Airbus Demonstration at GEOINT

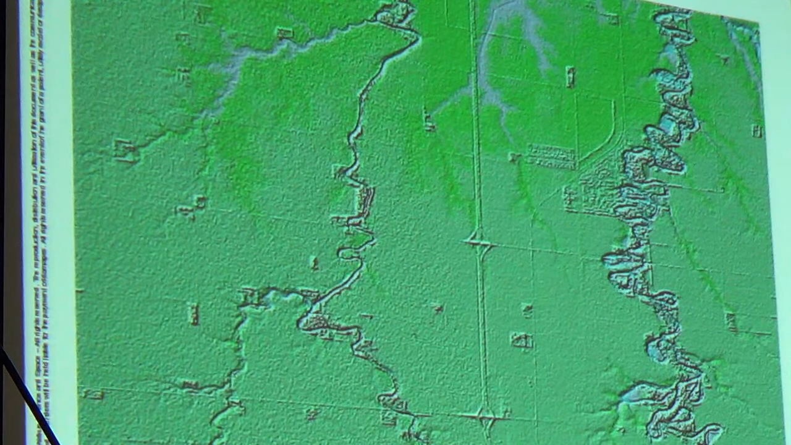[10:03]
You can see the highway, the highway junctions and other roads, smaller roads that are really access to the highway. On both sides of the highway you can see rivers.